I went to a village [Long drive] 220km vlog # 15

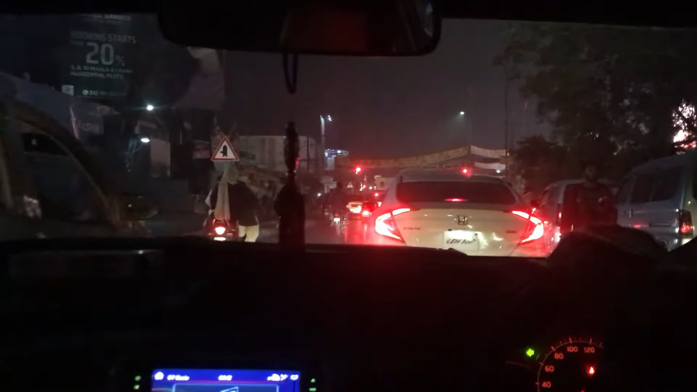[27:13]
इतना रश और रोशनियाँ, पता लग ही गया लाहौर है, लाहौर के अलावा इधर किसी शहर में नहीं पाता।